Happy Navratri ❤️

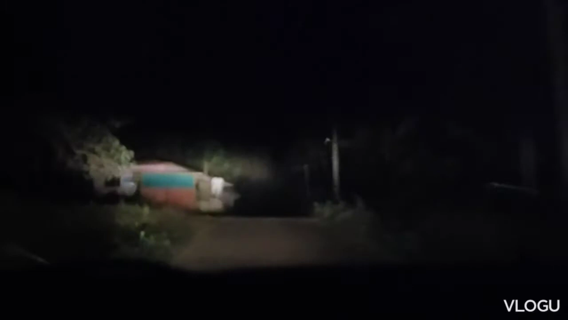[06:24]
अब लग बने रहे हैं कुछने कुछ तो देखने मिले दा रास्ते में यह पूरा जंगल एरिया है लेफ्ट रा कि जितना आपको दिख रहा आना गाड़ी की लाइट से यह सब जंगल एरिया है जिखते जाना है और थोड़ा मेरा कैमरा भी हिलेगा क्योंके रास्ते बीच-बीच में बहुत खराब है